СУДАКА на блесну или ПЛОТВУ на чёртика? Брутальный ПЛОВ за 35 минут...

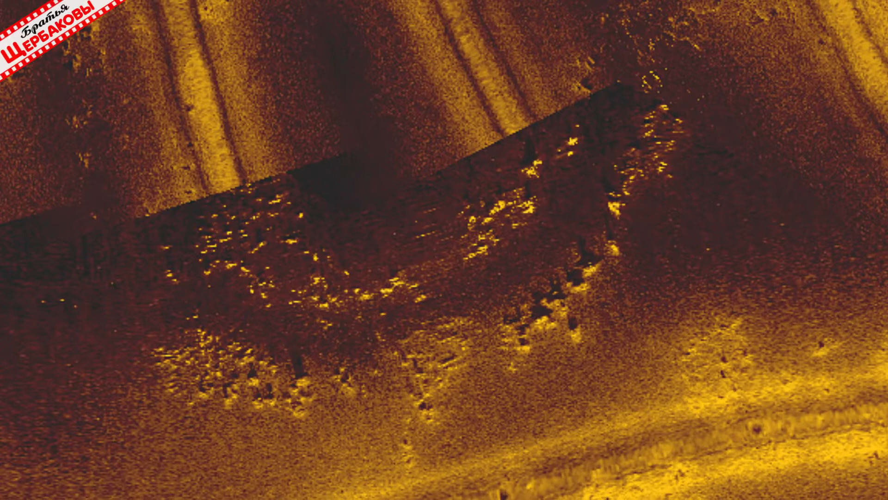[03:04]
я ее сейчас как раз и рассверлил на структурной карте видно что расстояние между корягами от 3 до 5 метров по этой причине широко лунки не раскидывают чтобы не перепрыгивать коряги
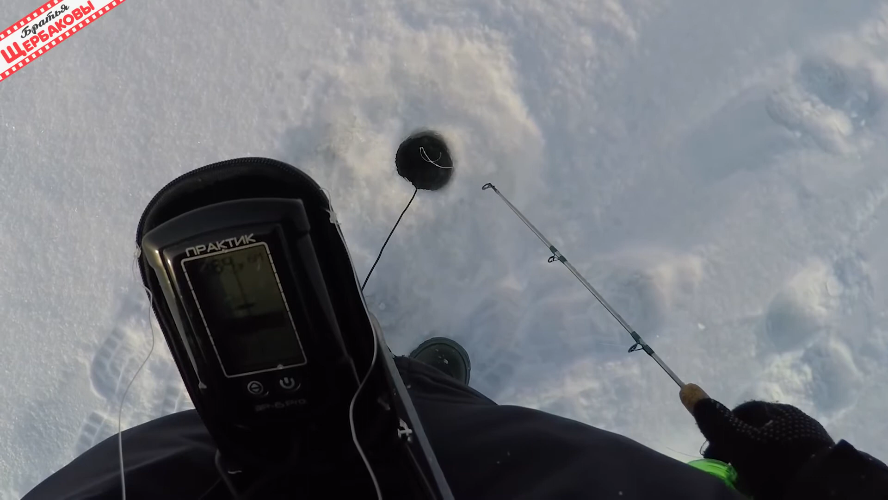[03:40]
вижу но вот подниматься к приманке она не хочет все ясно вода прозрачная и яркое солнце нужно сделать перерыв чего судак пока не